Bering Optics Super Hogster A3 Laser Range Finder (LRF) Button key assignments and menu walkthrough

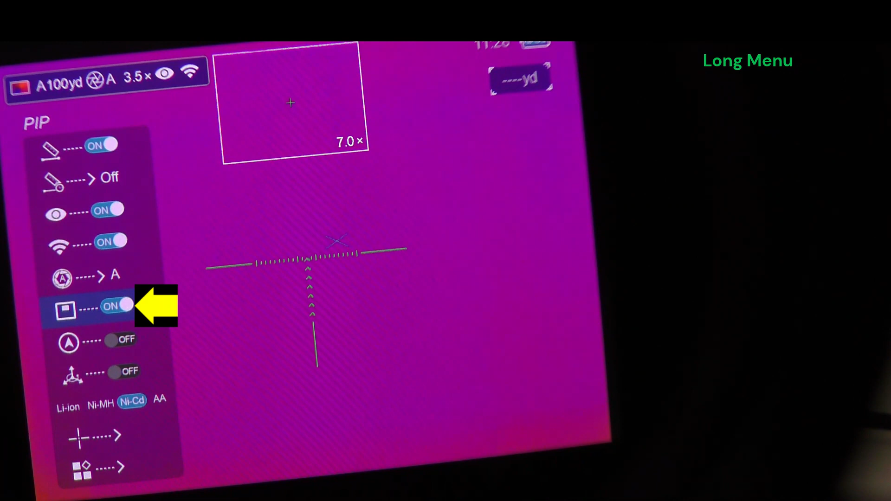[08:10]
Picture in picture doubles the main base magnification. So it says there in the picture in picture window seven times.
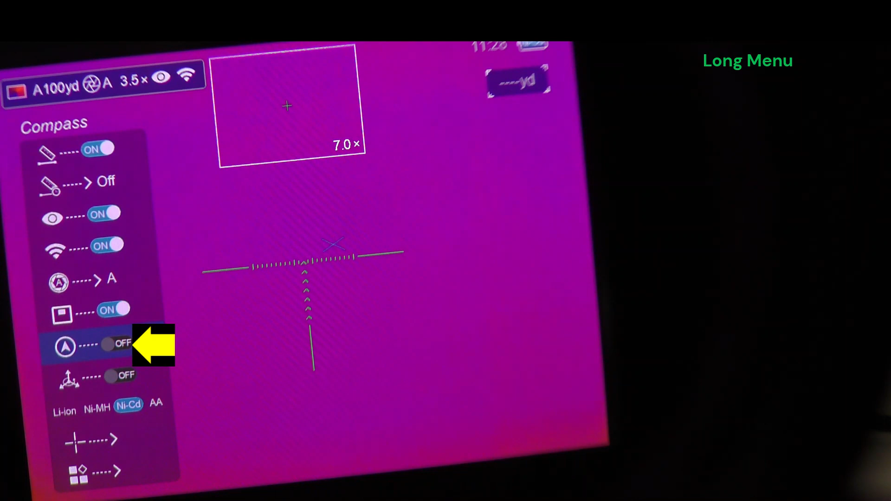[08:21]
Compass, trim, or tilt, I'm sorry, tilt. Here's a battery type, so lithium ion, nickel metal hydride, nickel cadmium, and alkaline AA.
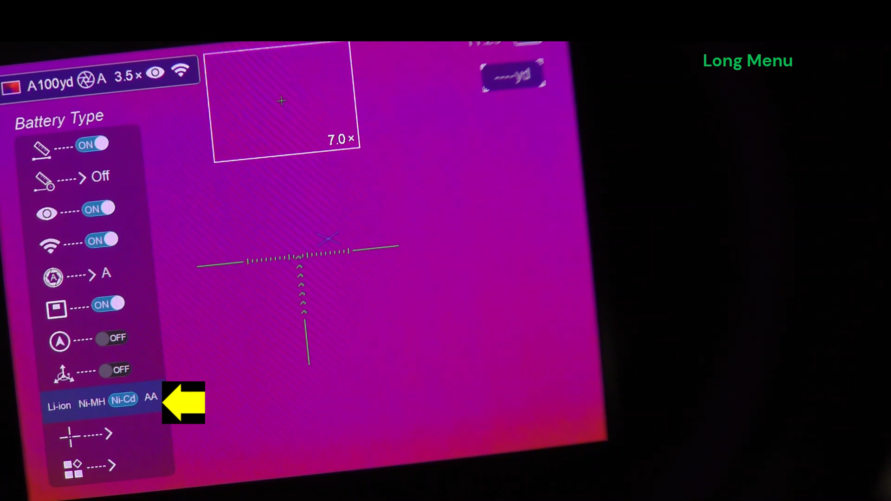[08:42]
Scopes should automatically switch those based on the power that it receives or the battery that you input.
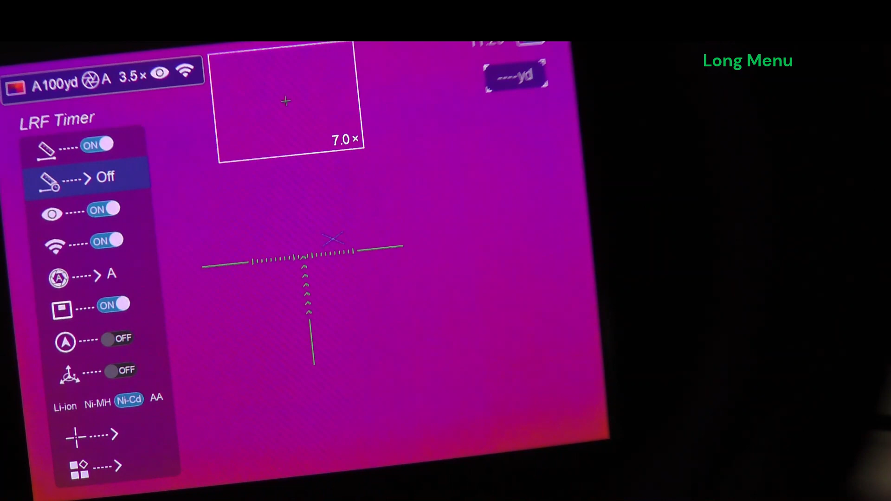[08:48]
Reticle. Okay, again, profiles A, B, C, or D.
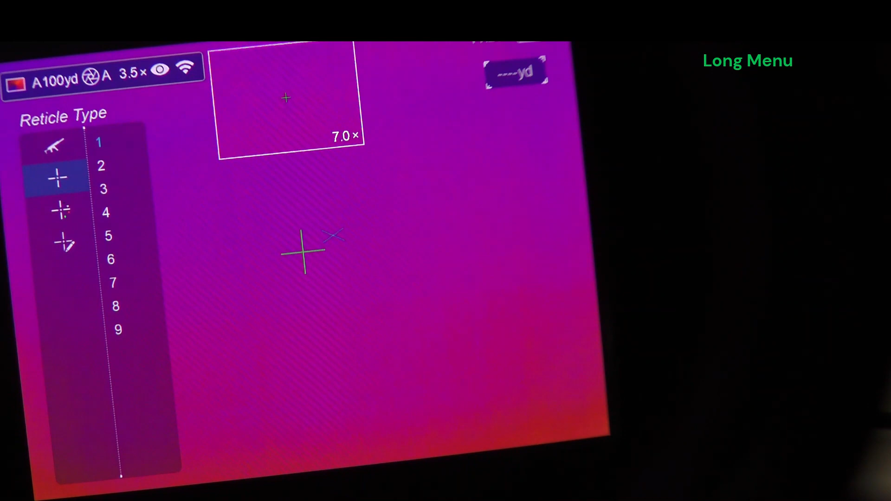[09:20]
Starting here at number one, you can see the little blue crosshatch to the upper right of the main reticle. That's your LRF guide box. So that'll remain static and unchanged as we cycle through the reticles.
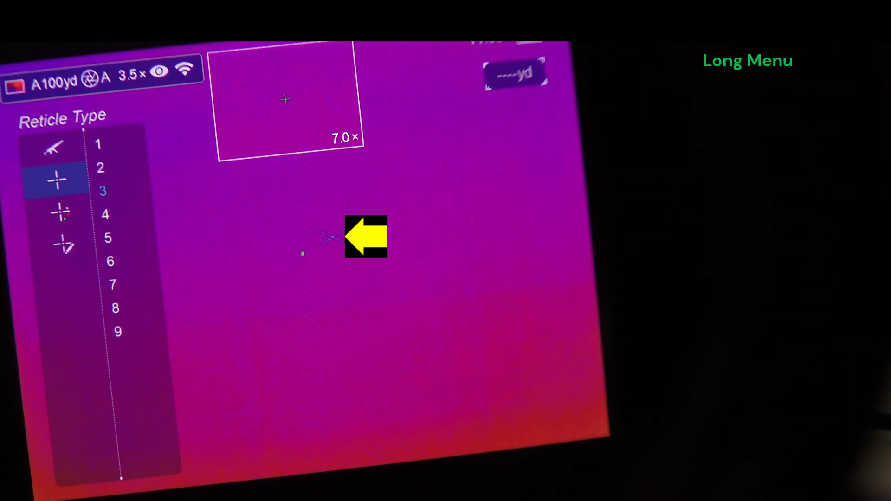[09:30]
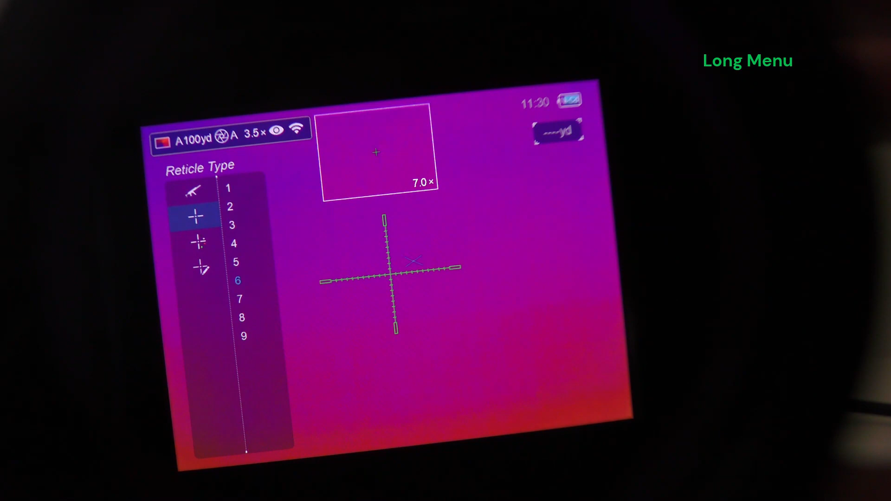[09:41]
So very familiar reticle package from prior bearing scopes. And then reticle nine is going to be blank. That's a placeholder for your custom reticle.
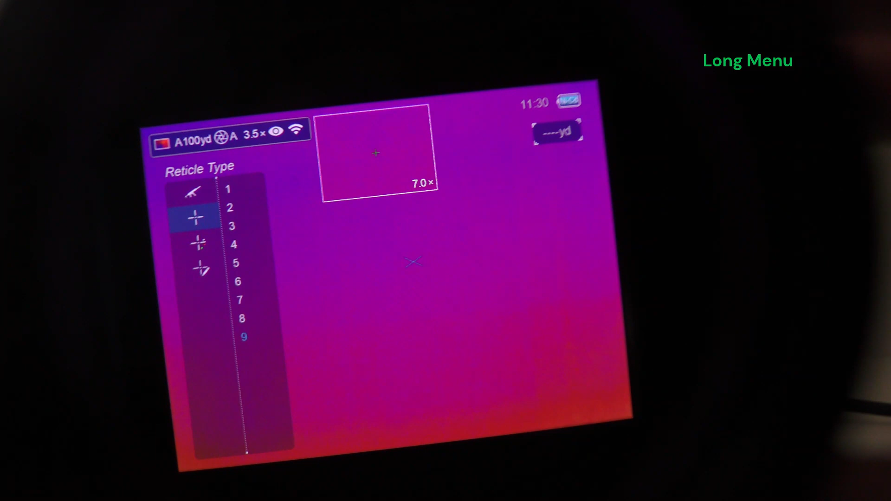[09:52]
If you actually select reticle nine,
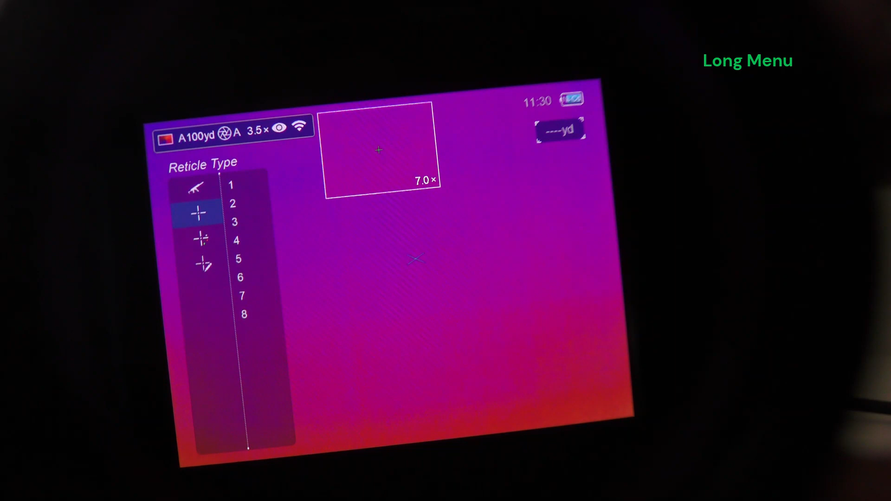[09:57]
then that will give you no reticle.
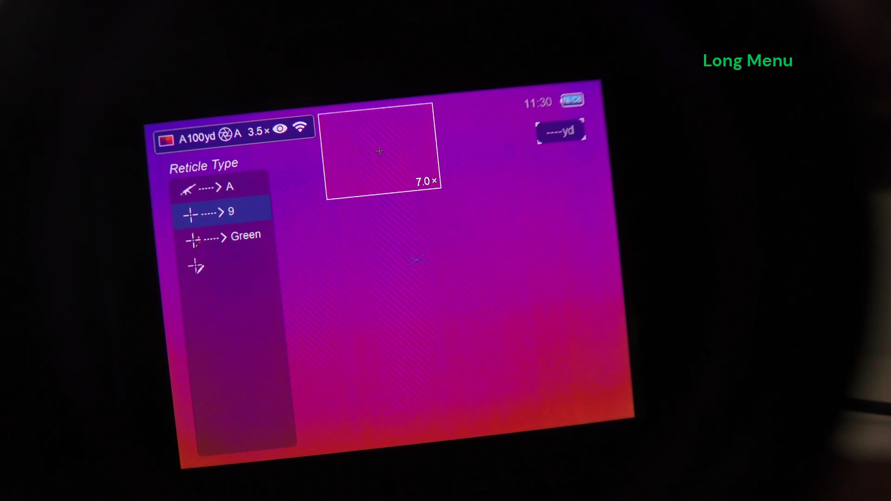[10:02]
But unlike the three button presses we did earlier where we cancel the reticle altogether, the rifle profile and the distance are up in the upper left.
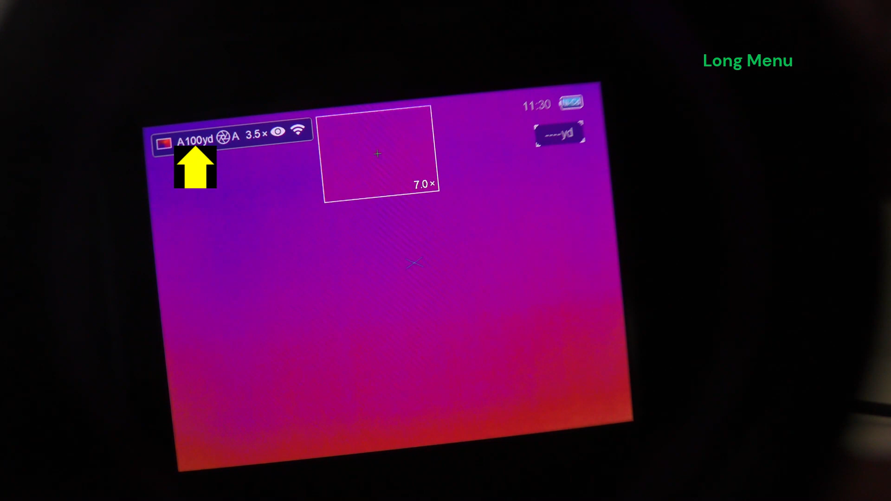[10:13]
So if you have this condition with no reticle and a rifle profile introductory in the upper left, then you've got reticle nine selected without a custom reticle in place.
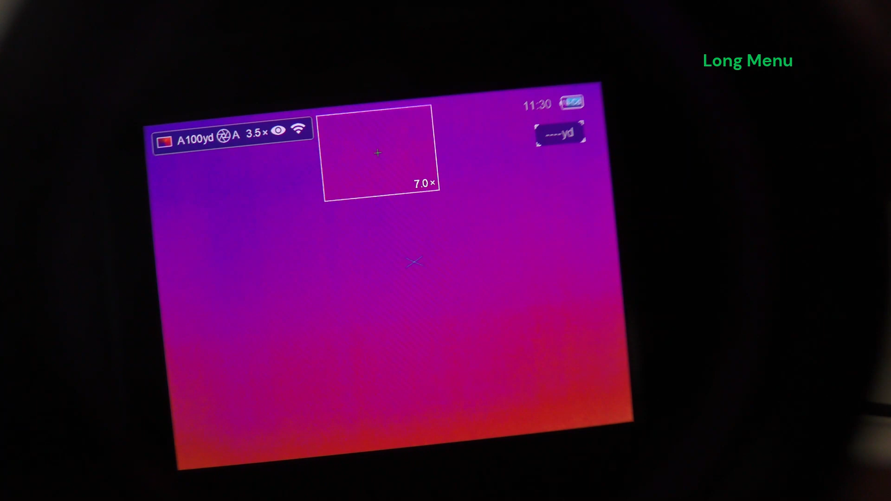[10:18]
So you'll have to go into your reticle
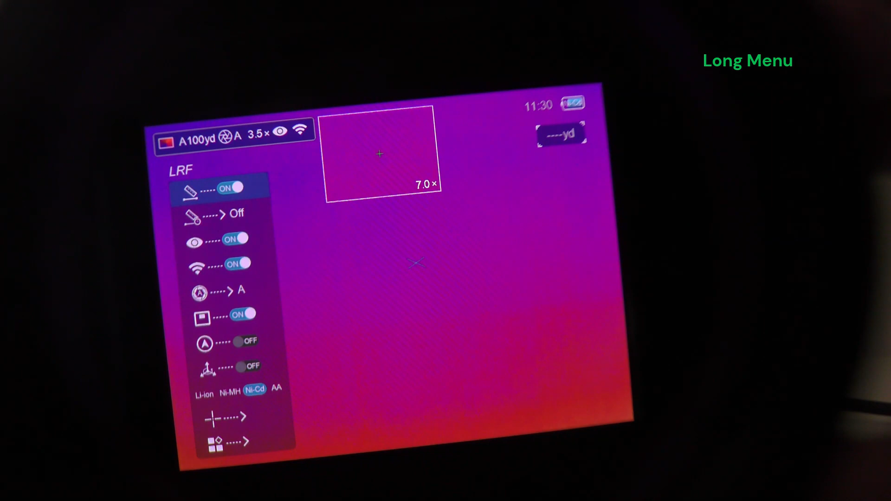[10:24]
menu and choose one of the eight other options. All right.
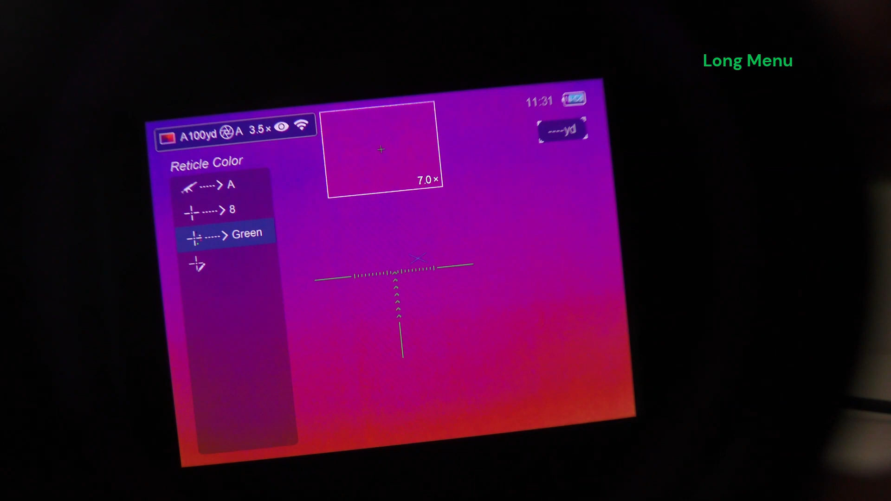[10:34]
Next is reticle color, black, white, and green, and red.